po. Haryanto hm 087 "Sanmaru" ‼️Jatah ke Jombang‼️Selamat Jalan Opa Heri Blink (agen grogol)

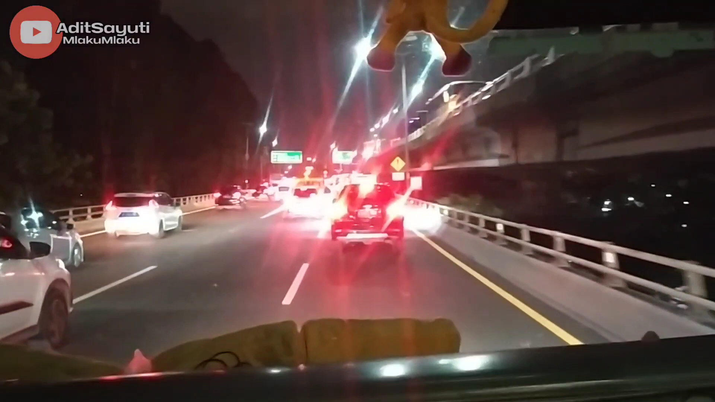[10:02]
Dari Terminal Grogol tadi bis mengarah ke Gerbang Tol Jelambar untuk masuk tol melalui Jalan Tol Bandara Ancol Priuk. Untuk selanjutnya nanti gabung lagi di Tol Jakarta Cikampek pas di Cikunirnya. Kenapa memilih jalur ini ya? Karena jalur ini relatif
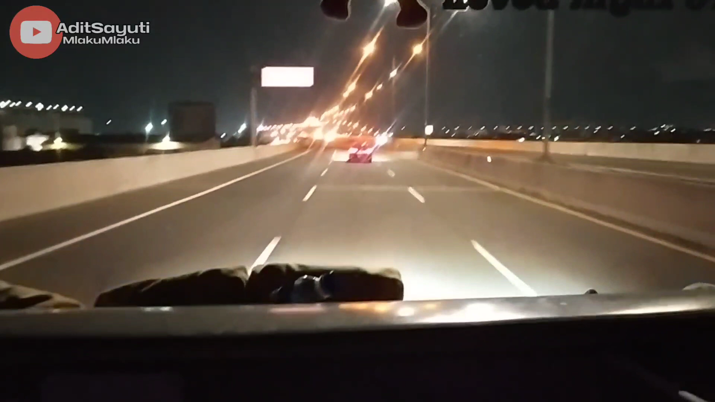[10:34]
sepi ya, padatnya cuma sedikit tadi di Ancol, setelah itu lancar.
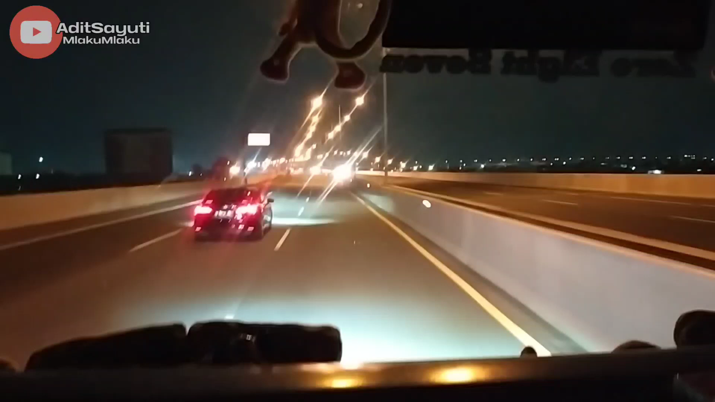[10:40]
Daripada masuk tol dalam kota akan padat terus sampai ke Bekasi atau Cikarang.
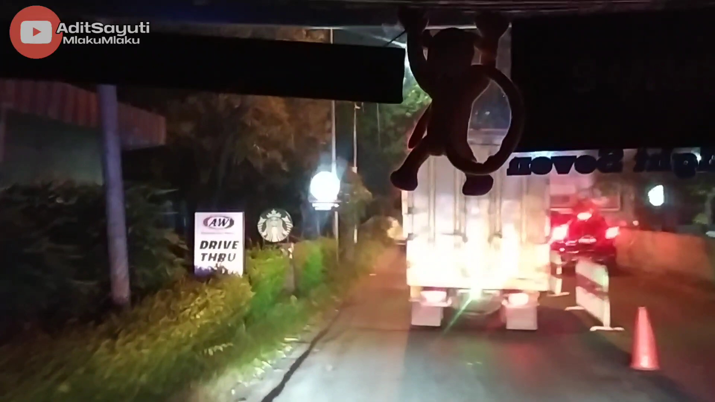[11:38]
Oke, kita sudah di rest area 19. Ternyata benar kita nyolar di rest area 19.
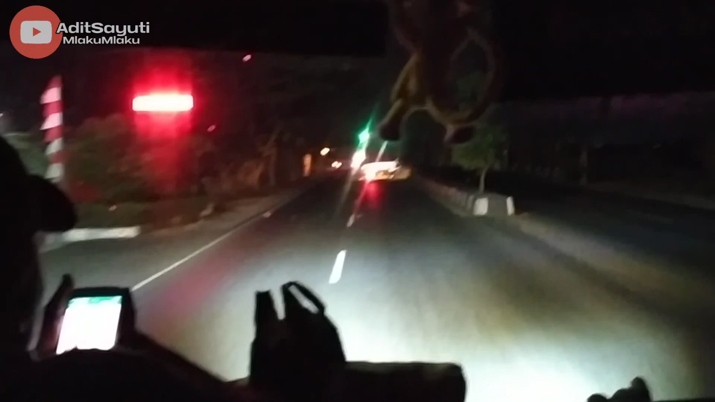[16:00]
Aku di Cirebon ini driver sudah ganti. Sekarang yang bawa Mas Ardi. Apakah sesuas Mas Eko tadi atau Mas Agung Aster? Kita lihat saja. Sekarang wayahe melek, tadi bubuk.
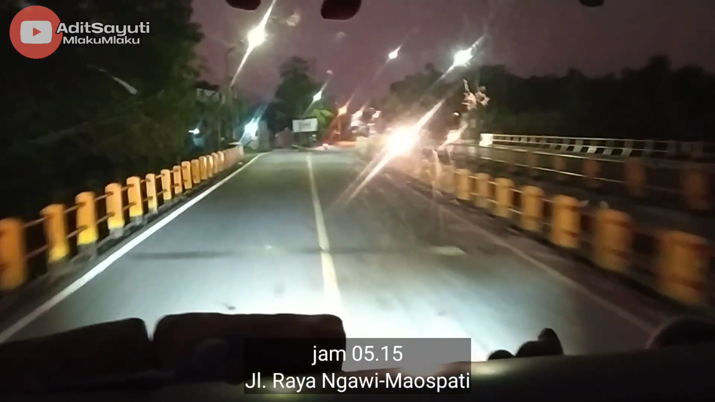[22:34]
Tadi turun teman dia tadi ya lali aku, tapi sekarang sudah sampai Ngawi. Sekarang ini adalah jalan raya arah Maospati.